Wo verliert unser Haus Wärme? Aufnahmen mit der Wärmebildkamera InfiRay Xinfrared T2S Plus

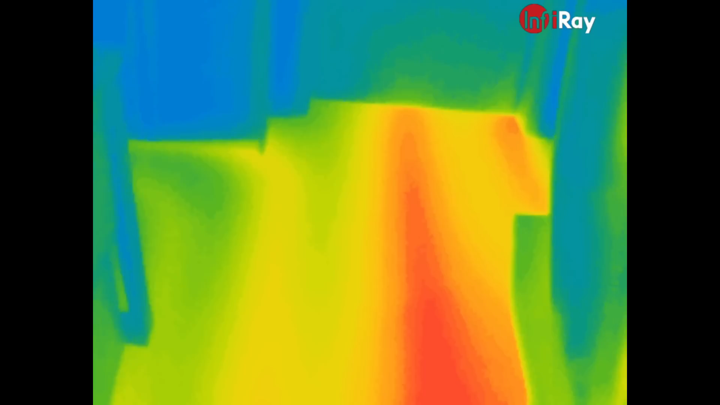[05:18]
Spannend sind dann auch solche Dinge hier.
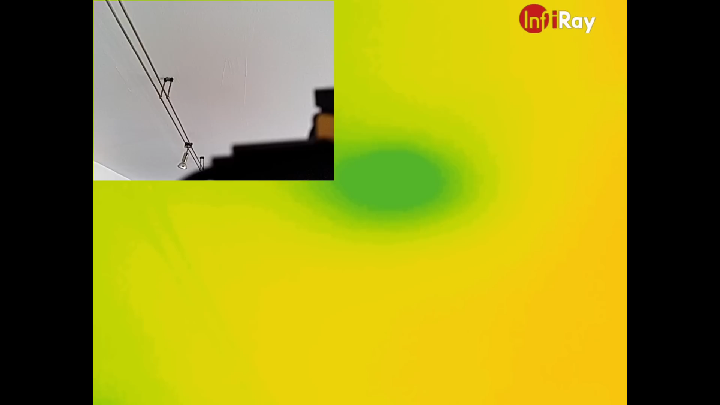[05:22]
Ihr seht, in der Mitte des Bildes haben wir hier einen dunklen Punkt, aber auf dem Echtbild haben wir da eigentlich nichts. Und ich gehe davon aus, da drüber ist eine Entlüftung vom Dach. Wir haben hier mehrere Entlüftungen. Und dann ist natürlich da so eine kleine Kältebrücke, das sieht man hier sehr schön.
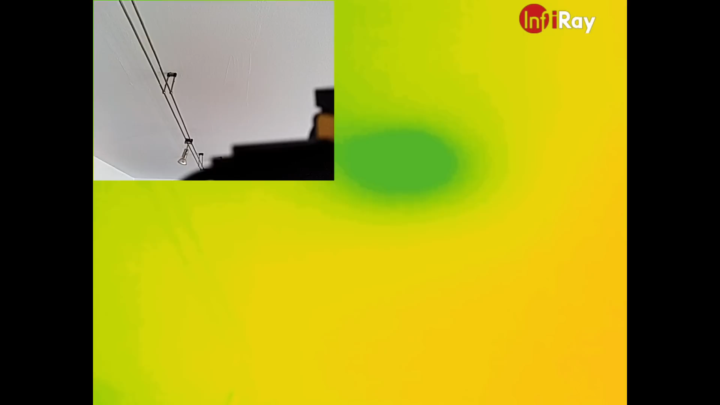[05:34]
Oder Wärmebrücke, wie auch immer. Das ist ganz spannend. So findet man Sachen raus, die man mit bloßem Auge gar nicht sieht. Und so eine Infrarotkamera, die bringt das dann zu Tage. Eine klare Schwachstelle unseres Hauses ist auch der Eingangsbereich.
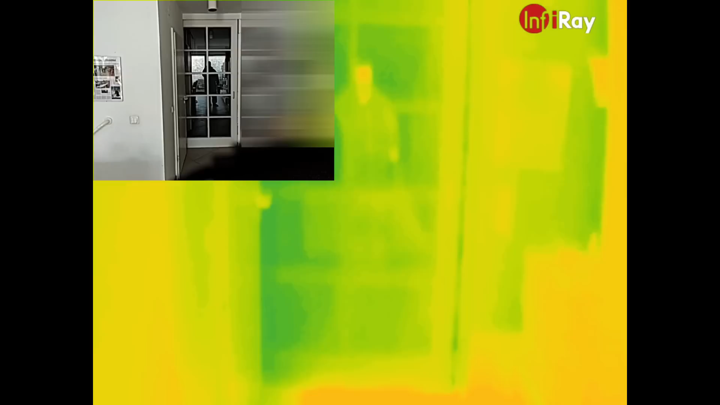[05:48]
Das gucken wir uns jetzt mal an.
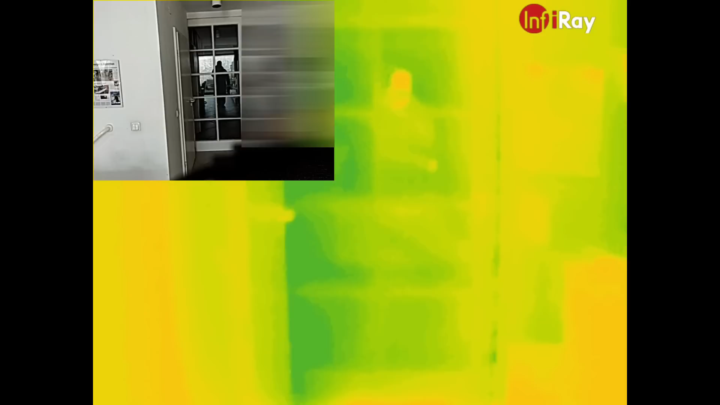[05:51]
Und zwar haben wir hier erstmal eine Schiebetür vor uns, wie ihr schon seht. Und hier sieht man schon, da sind auch, naja, leichte blaue Löcher drin zu sehen.
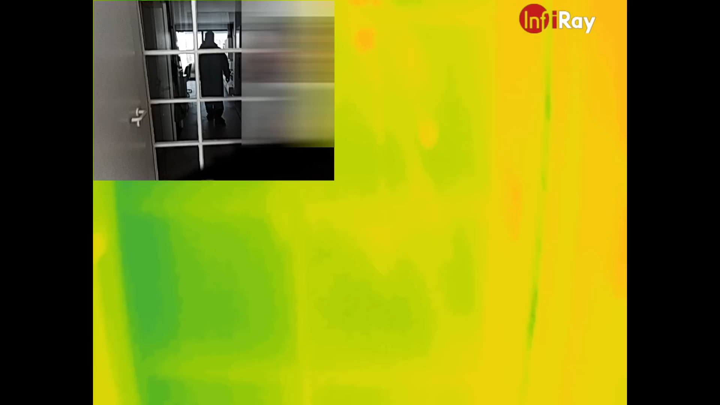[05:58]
Wir haben das so ein bisschen mit Styropor abgedichtet. Problem ist, diese Tür geht nicht mehr richtig zu. Nachdem die Fliesen damals bei unserem Einzug neu gemacht wurden, ist das Ganze, der Estrich musste ein bisschen neu gemacht werden.
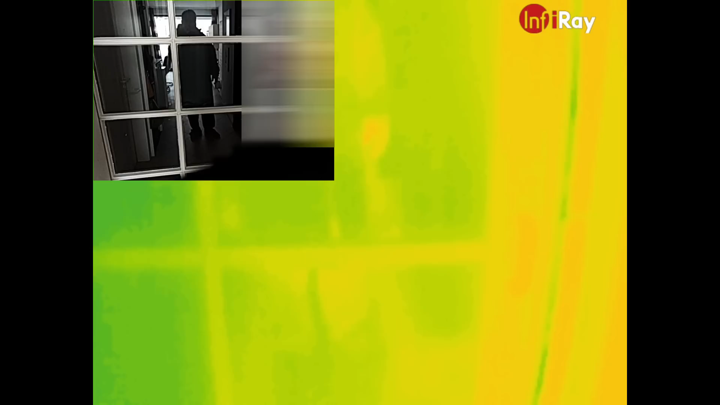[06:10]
Dann ist das Ganze so ein bisschen hochgekommen. Und seitdem geht die Tür nicht mehr richtig zu. Also musste ich hier an der Ecke ein bisschen Styropor hinmachen.
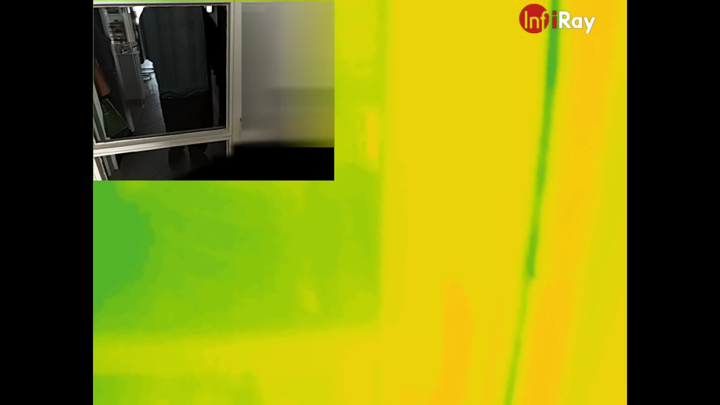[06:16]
Und man sieht schon hier, professionell ist das nicht. Da ist noch so ein Durchgang zu sehen.
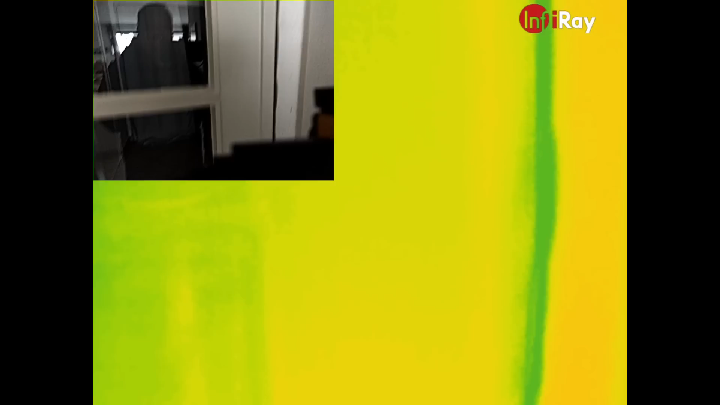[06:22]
Und wir gehen jetzt mal da durch. Und dann kommt hier unsere Haustür.
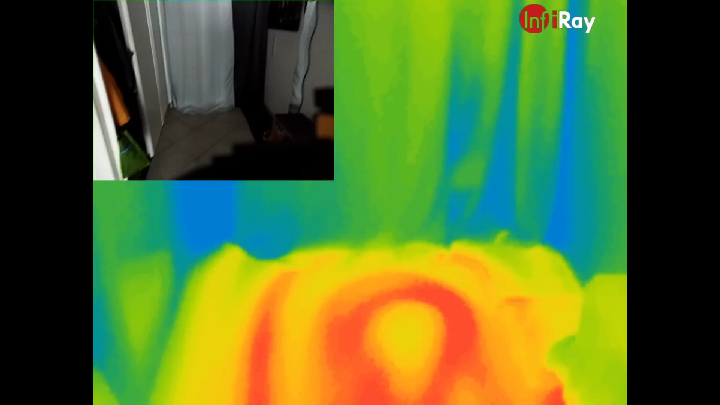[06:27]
Ihr seht hier, das ist neu. Wir beheizen auch den Vorraum. Das haben wir früher nicht gemacht.
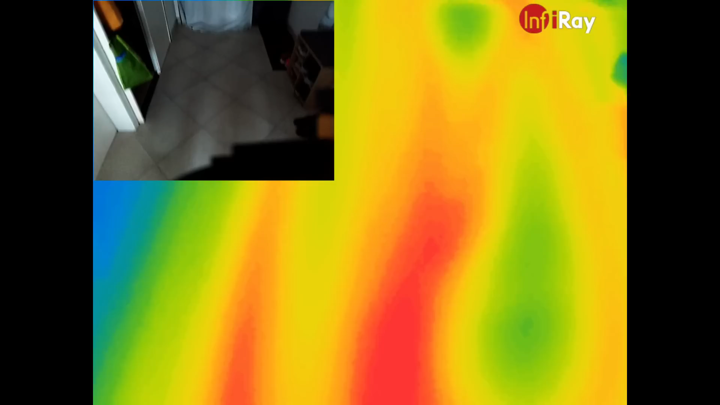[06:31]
Der ist jetzt zusammengelegt mit dem Arbeitszimmer, was hier nebenan ist.
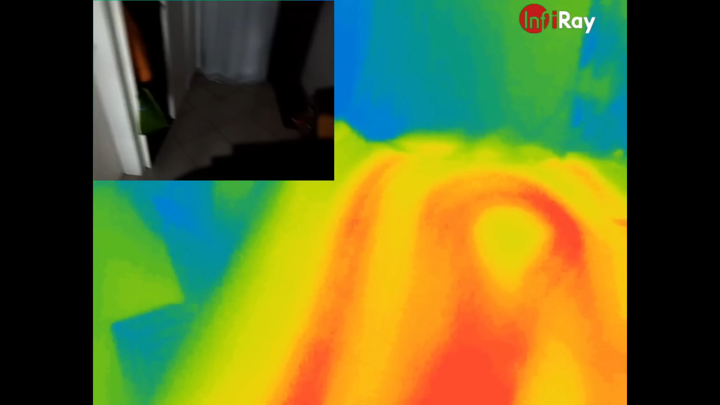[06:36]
Und deshalb müssen wir den jetzt quasi zwangsweise mitheizen. Deshalb, also eigentlich heizen wir mehr als früher mit der Gastherme.
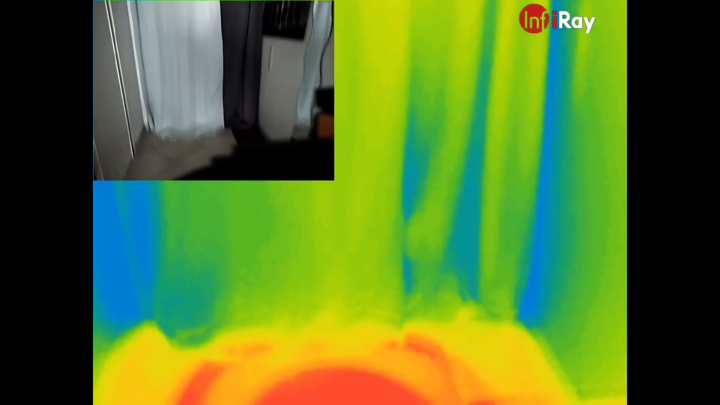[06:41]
Und jetzt kommen wir hier in den Bereich.
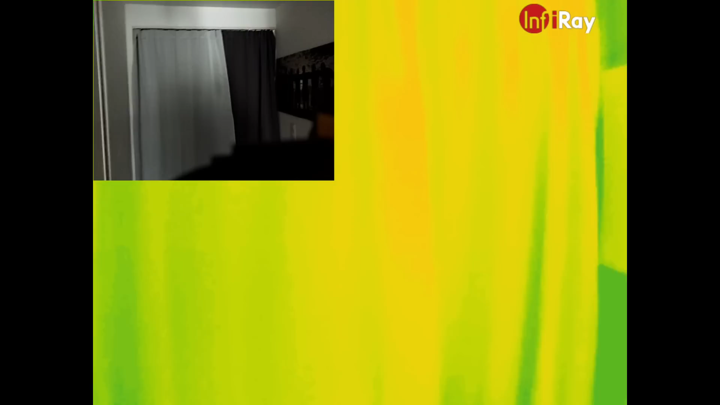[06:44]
Hier hängt unser Thermovorhang. Den sieht man hier. Den haben wir im Winter immer dick zugezogen.
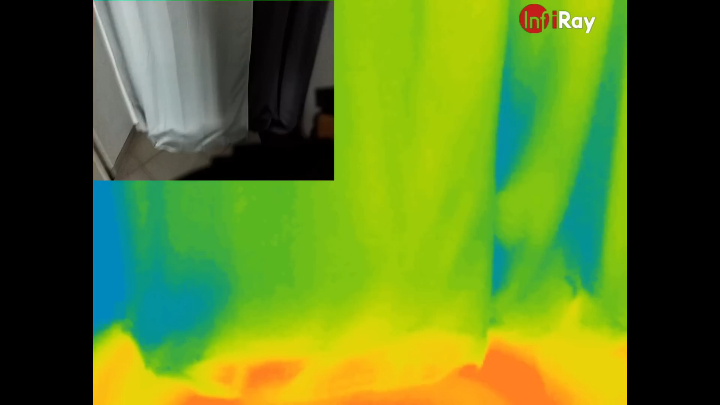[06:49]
Und den machen wir jetzt einfach mal auf. Und gucken mal, wie es dahinter aussieht. Jetzt kommt hier also die Haustür zum Vorstein.
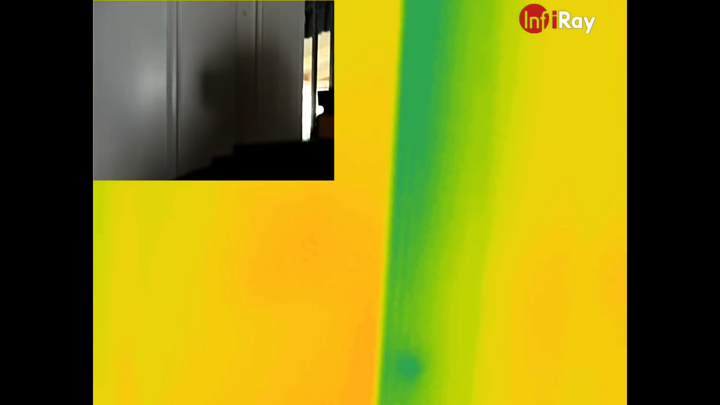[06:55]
Und hier haben wir unsere Seitenscheibe daneben, damit hier ein bisschen Licht reinkommt.
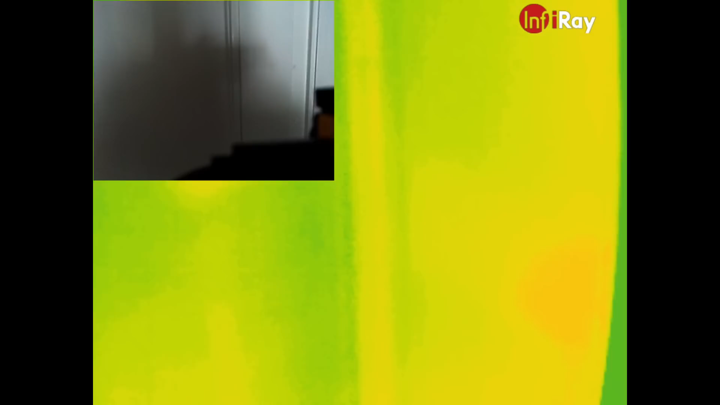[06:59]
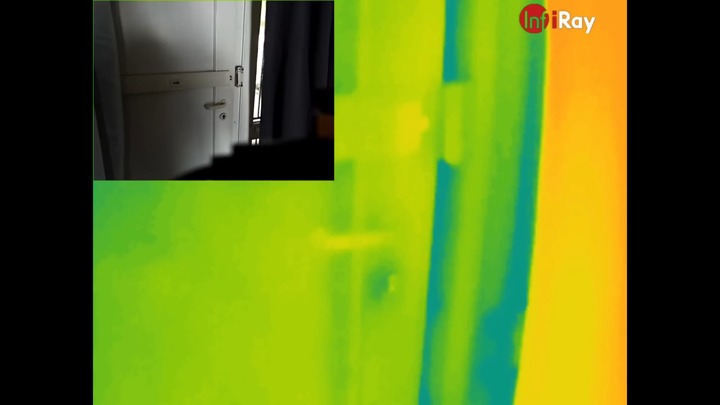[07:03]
Und jetzt sieht man hier schon, wie da bei der Scheibe natürlich einiges an Wärme verloren geht.
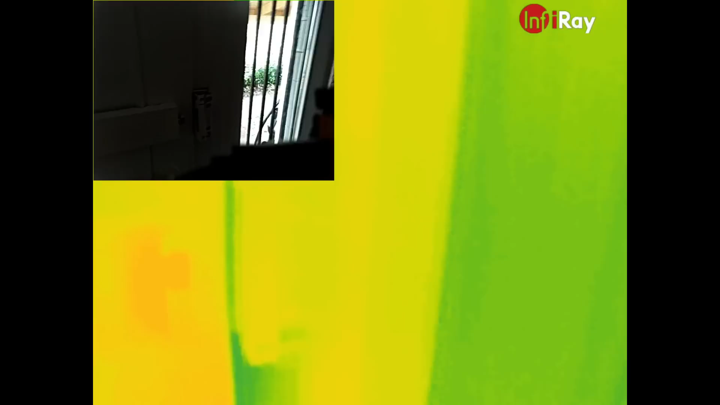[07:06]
Das sieht man hier ganz klar.
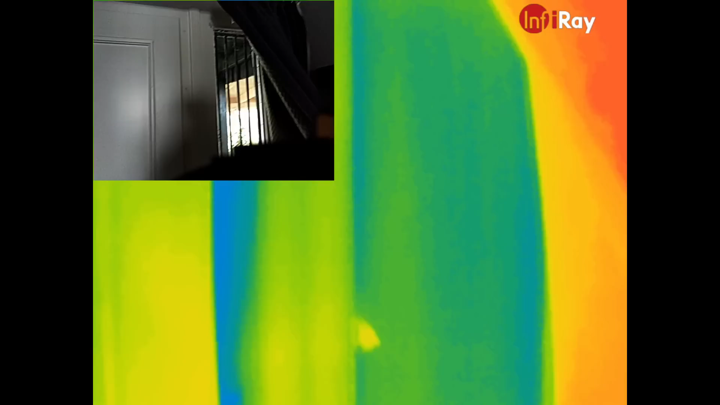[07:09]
Und was man auch sieht, sehr frappierend. Die Tür, die ist nicht dicht.
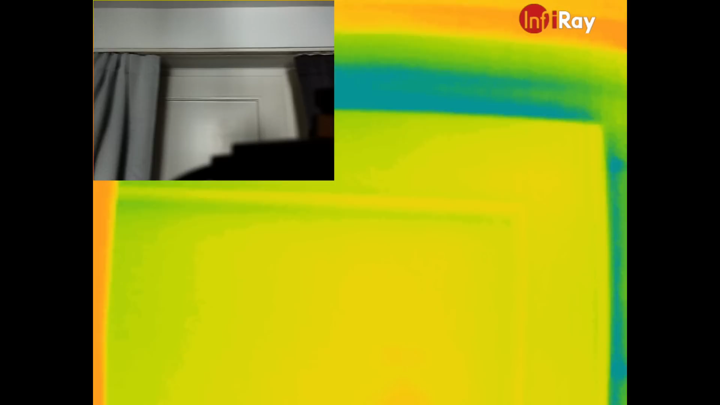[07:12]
Man sieht das hier wirklich außen rum, um die Tür rum.
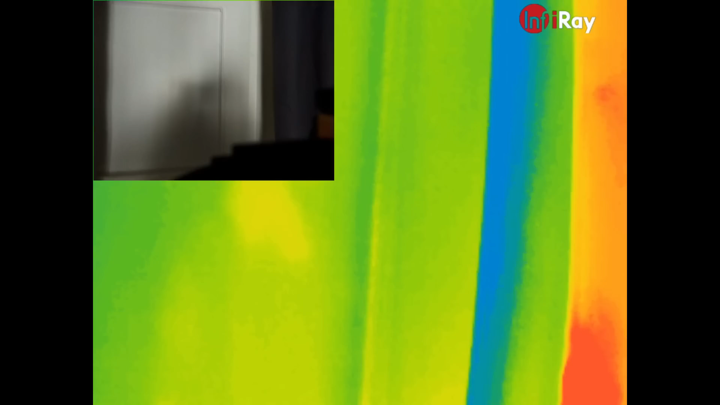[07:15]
Sieht man den blauen Rahmen. Also die ist alles andere als dicht. Ich kann auch mal dran wackeln. Da hört man das schon.
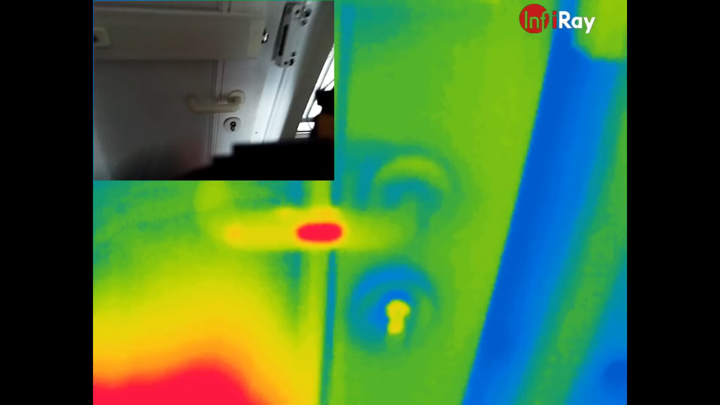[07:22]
Also dicht ist anders. Und die muss auch dringend neu gemacht werden. Das ganze Element mit der Scheibe daneben.
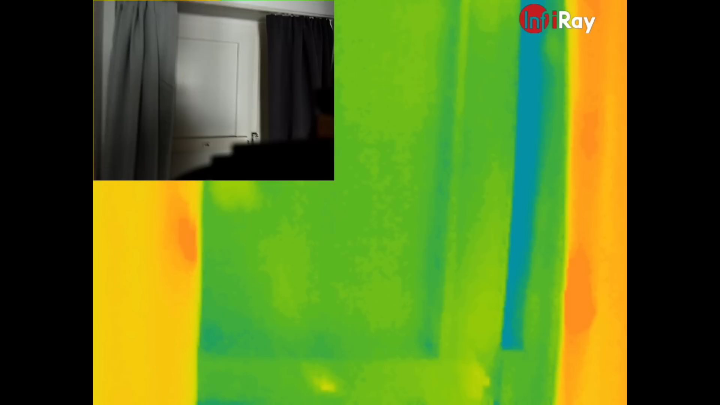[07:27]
Und da sieht man schon, dass hier halt auch mächtig viel Wärme verloren geht.
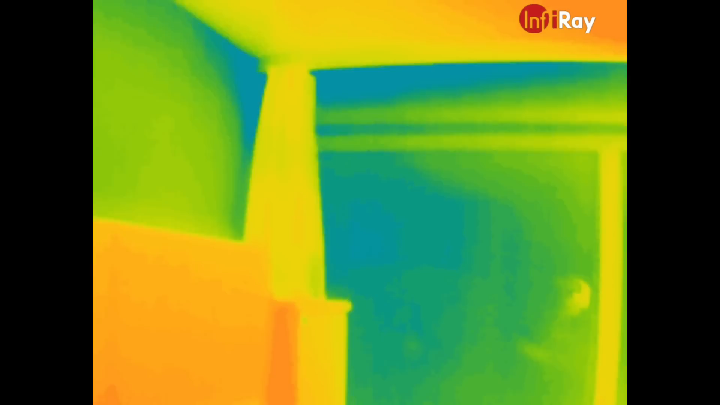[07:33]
Und dann das Ganze nochmal von innen betrachtet. Und hier sehen wir oben die Ecke der Hauswand.
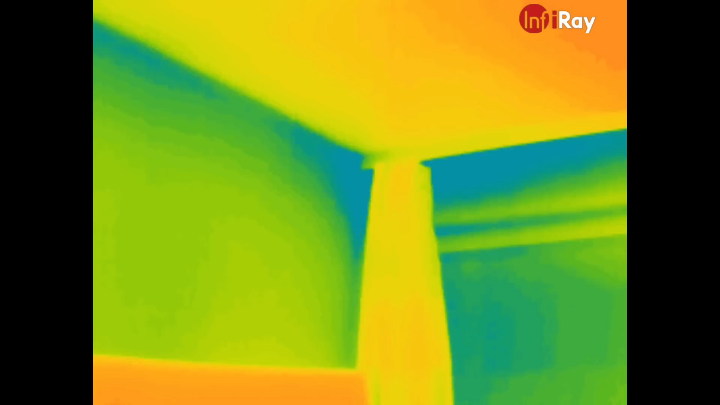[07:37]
Und die Ecken der Hauswände sind immer die kältesten Stellen im Haus.
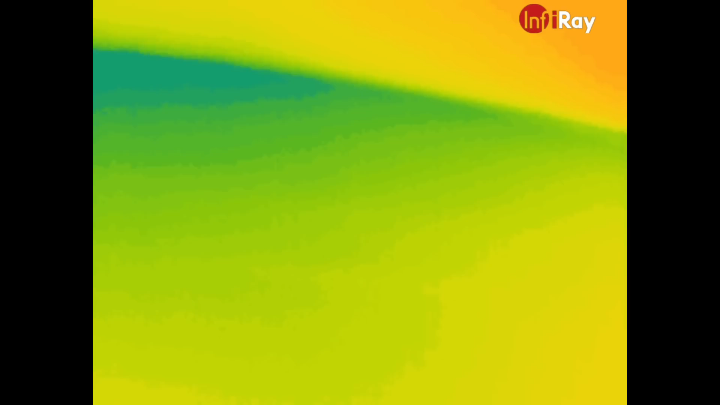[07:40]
Das kann man hier hinten auch wieder schön sehen. Hier ist der alte Kaminzug, der hoch geht. Und auch da haben wir in der Ecke wieder eine ziemlich dunkle Stelle. Und die Fenster sind dann auch dunkel dargestellt.
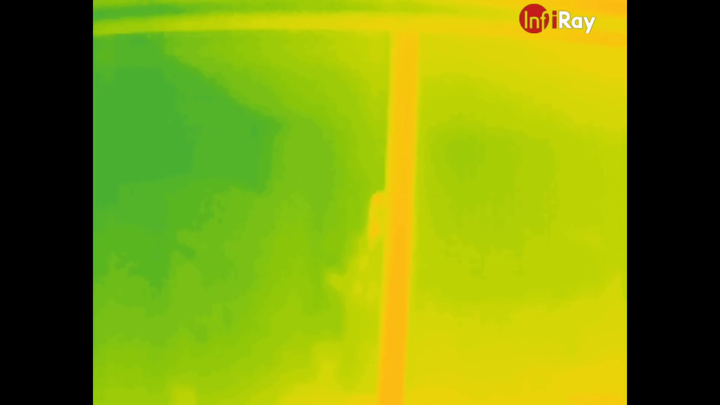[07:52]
Und das Holz strahlt auch hier wieder viel Wärme ab.
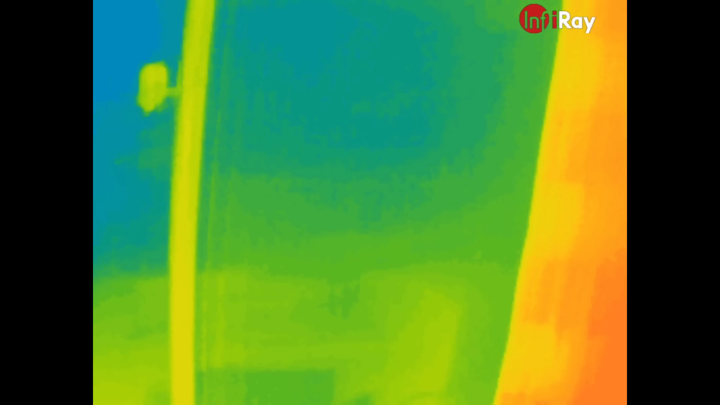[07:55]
Das kann man hier ganz gut sehen.
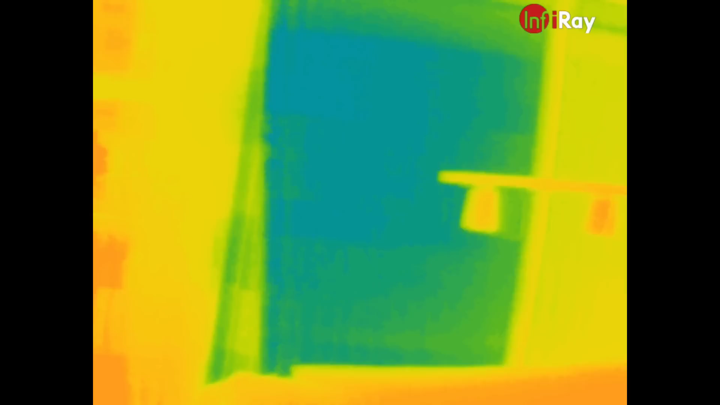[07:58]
Und das hier nochmal die beiden Scheiben, die wir uns vorhin angesehen haben.
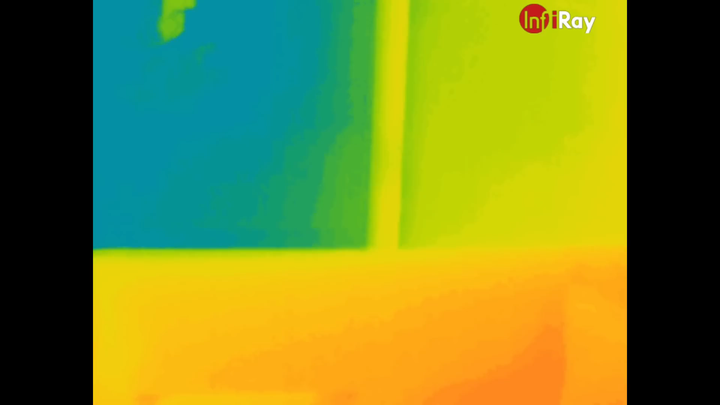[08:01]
Und hier sieht man einfach den Unterschied auch. Links die Scheibe wesentlich dunkler, kälter. Rechts die Scheibe wesentlich heller innen. Und da ist es deutlich wärmer.